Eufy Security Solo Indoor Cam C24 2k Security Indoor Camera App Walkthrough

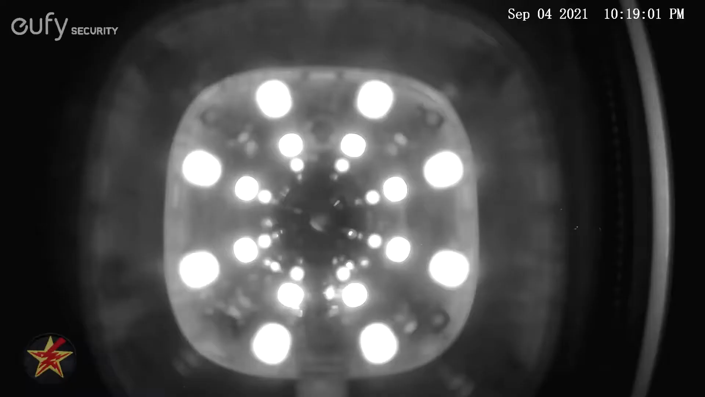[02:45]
Because night vision mode does not necessarily mean that the IR lights are engaged. There are other manufacturers who have that option.